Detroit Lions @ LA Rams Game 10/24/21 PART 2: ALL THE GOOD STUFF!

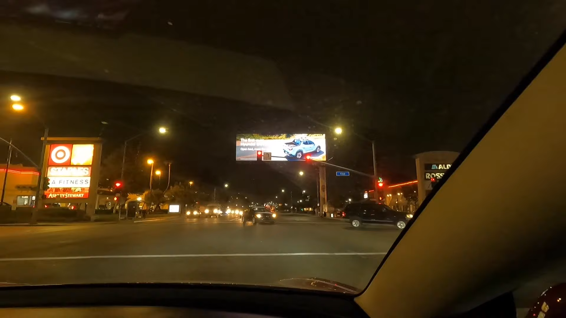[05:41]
This giant billboard screen at a stop sign. Talk about distracting. And it's, I'm telling you, it's way bigger in person.